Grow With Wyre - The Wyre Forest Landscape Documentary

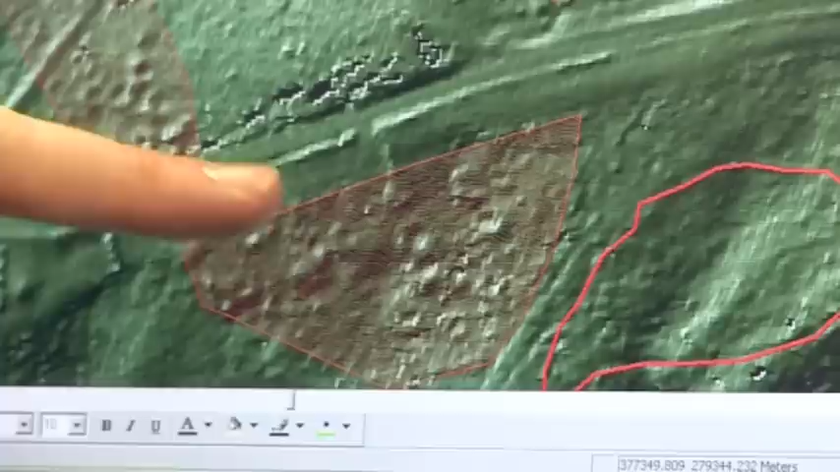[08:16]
I hope, as the sort of small donut shaped features that you can see on the LIDAR image.